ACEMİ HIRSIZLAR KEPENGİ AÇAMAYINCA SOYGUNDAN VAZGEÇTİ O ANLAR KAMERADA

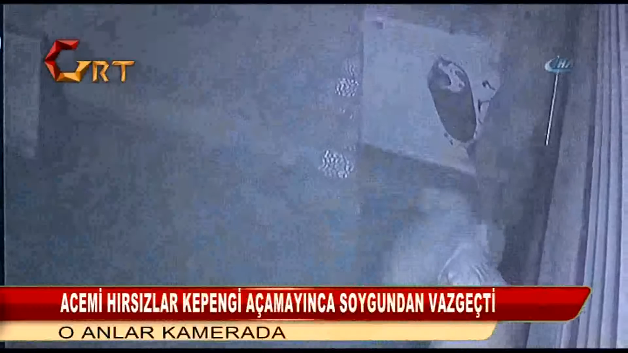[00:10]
Gaziantep'te eli bıçaklı üç şahıs hırsızlık amacıyla geldikleri işyerinin kepingini açamayınca soygundan vazgeçti. O anlar ise güvenlik kameraları tarafından saniye saniye kaydedildi. Olay geçtiğimiz hafta sabah karşı Şahinbey ilçesi Yeditepe mahallesi 72 Noğulu Cadde üzerinde bulunan bir işyerinde gerçekleşti.